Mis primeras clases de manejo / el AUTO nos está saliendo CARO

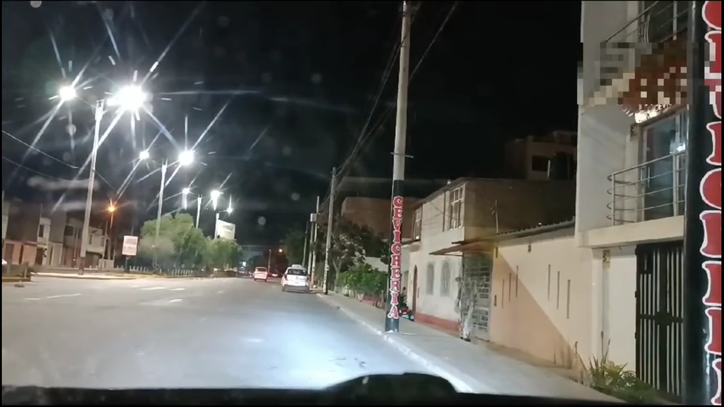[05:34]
Preto. Jala hasta la D, ¿no es cierto? A la D. Presiona el freno.
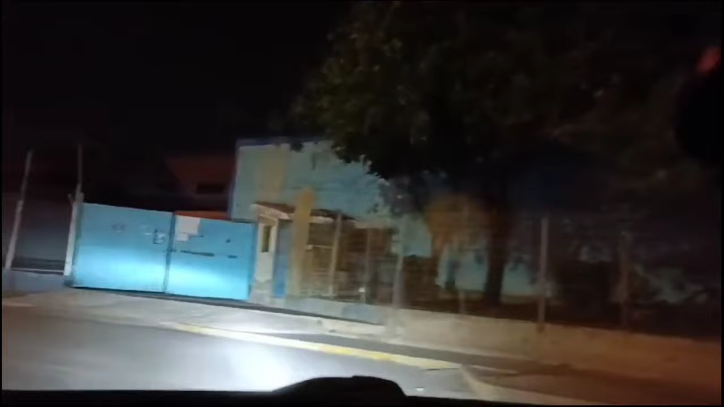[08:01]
Ahí de frente. Antes del muelle de freno, ¿no es cierto? Cuando estás llegando a la toma, ella sueltas el acelerador. Ella suelta el acelerador, ya frena, espacio.
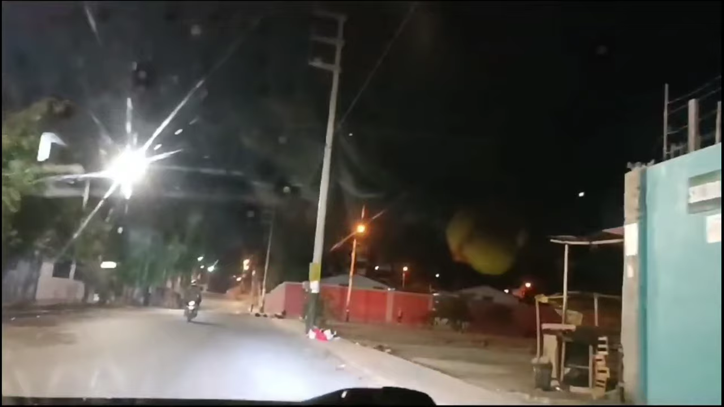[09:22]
Le pone la palanca para la derecha, para voltear.